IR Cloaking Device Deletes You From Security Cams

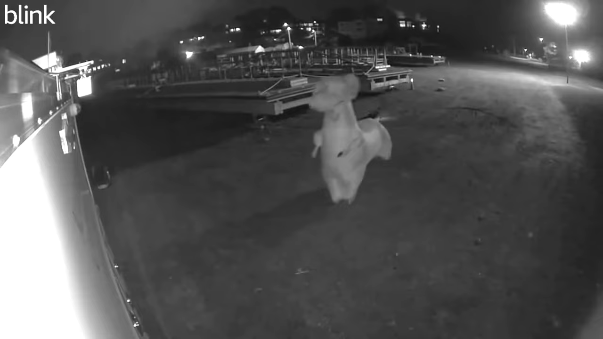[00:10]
The camera sensors are sensitive because they must detect very small amounts of the reflected IR light. What would happen if we blasted these cameras with IR light at this wavelength to protect ourselves from being recorded against our will?